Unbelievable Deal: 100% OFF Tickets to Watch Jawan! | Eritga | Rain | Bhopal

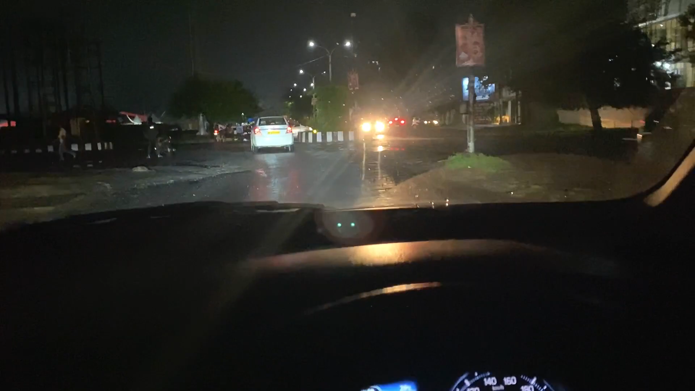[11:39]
दोनों की गाड़ी में कुछ भी नहीं आया, हल्का फुल्का स्क्रैच ही आया होगा।
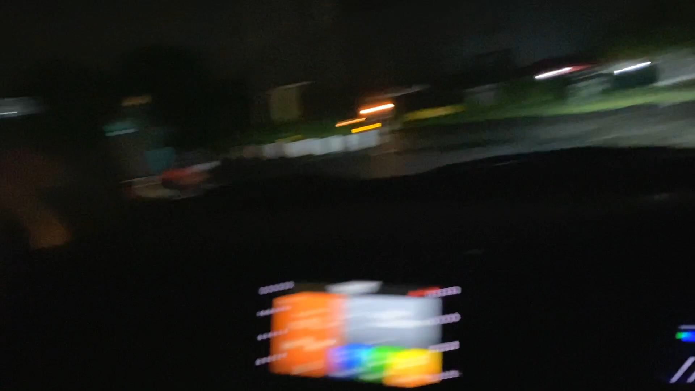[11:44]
देखो भाई ये देखो टैलेंट दिखाई नहीं होगा तुम्हें, बीच रोड में मोबाइल चलाने का।